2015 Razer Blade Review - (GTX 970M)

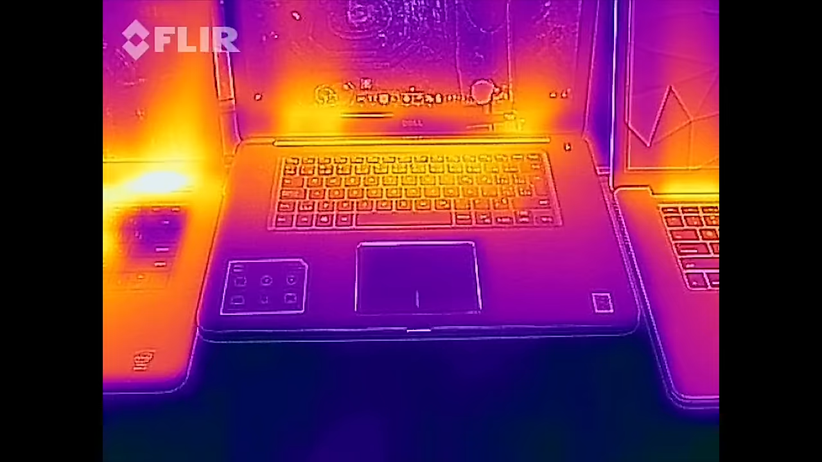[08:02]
Now all three of these are running a benchmark program in the background. I apologize for the grainy footage, but you can see how hot the Razer Blade gets.